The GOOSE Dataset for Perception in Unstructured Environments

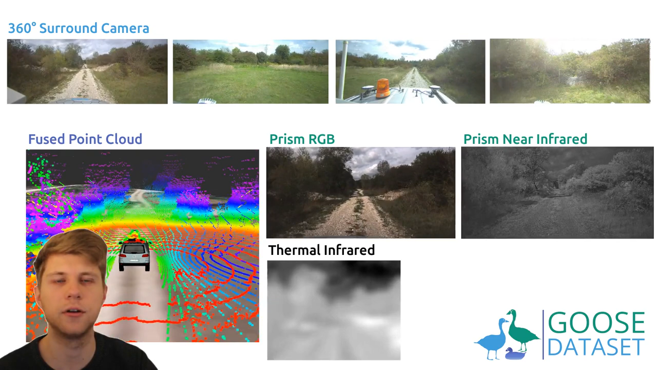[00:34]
The PRISM camera records both an RGB color image and a near-infrared image from the same camera perspective. The point cloud from a 128-beam lidar sensor on the roof,
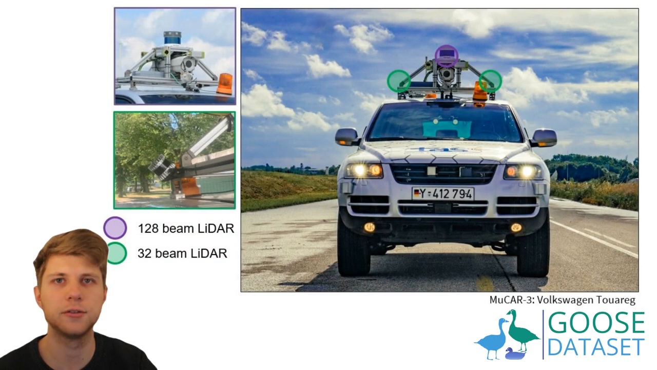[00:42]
together with two side-facing 32-beam lidar sensors,
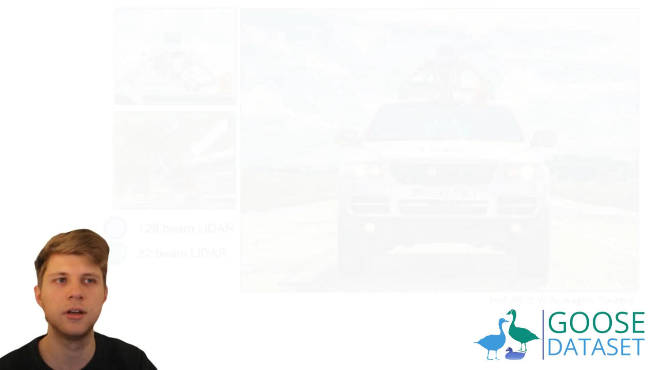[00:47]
is fused and also semantically segmented for the same scene as the camera image. This means that we have 2D and 3D semantically segmented sensor data from the same scene. We also published the other sensor data that wasn't annotated as well in form of ROSPACs.
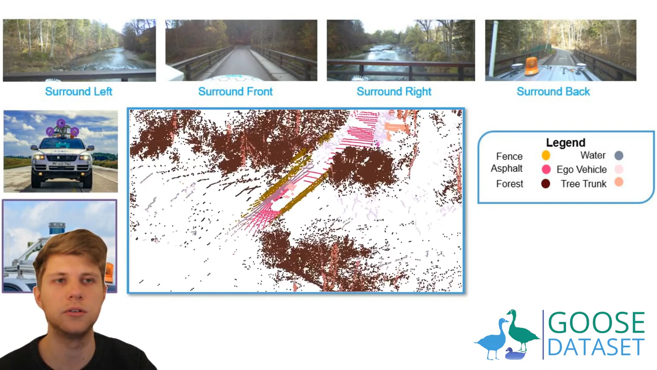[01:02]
We annotated 10,000 scenes in total.
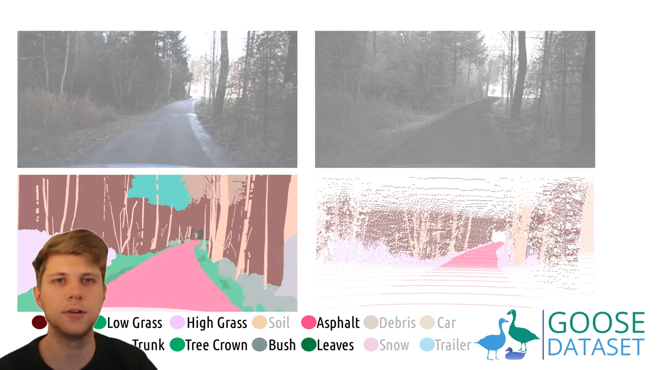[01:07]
The recording period lasted over a full year and includes recordings of all four seasons and across a diverse set of weather conditions.